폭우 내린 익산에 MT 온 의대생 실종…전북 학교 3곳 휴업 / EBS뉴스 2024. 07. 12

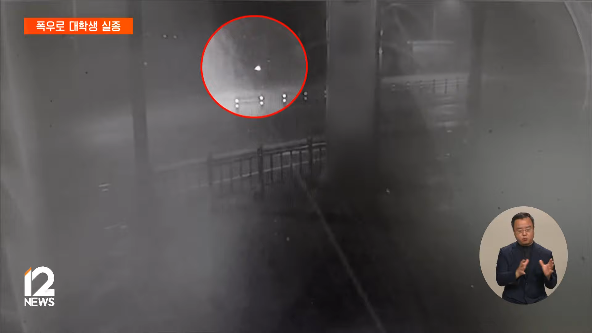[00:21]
장대비가 쏟아지던 새벽에 숙소 밖으로 나간 뒤 아직 돌아오지 않고 있는 겁니다.